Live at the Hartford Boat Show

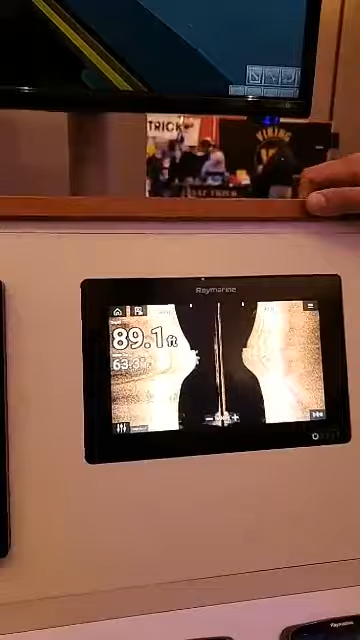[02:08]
You know. And then of course you got also a real good chirp sounder as well.
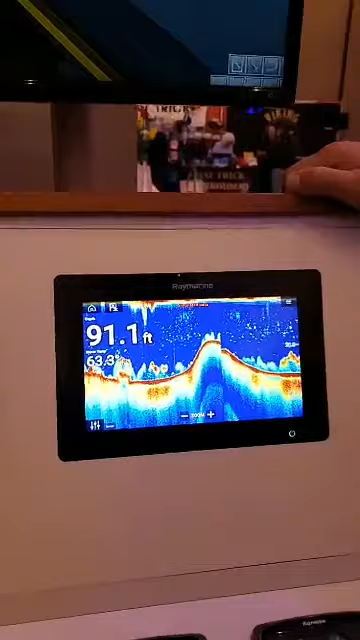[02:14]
On screen: depth 91.1 ft
Wow, CJ, look at them fish. It's a lot of fish.
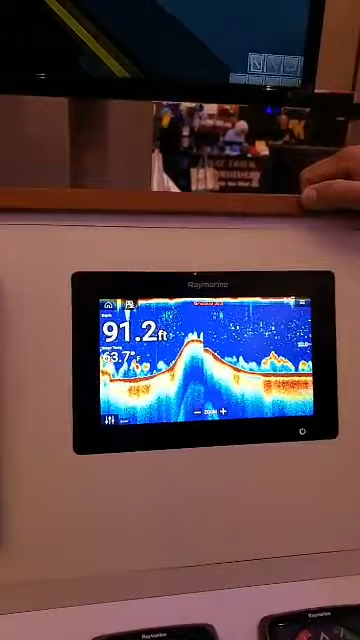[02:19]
On screen: depth 91.2 ft
That looks pretty good. Is it bait or fish? No, that's fish. Is it?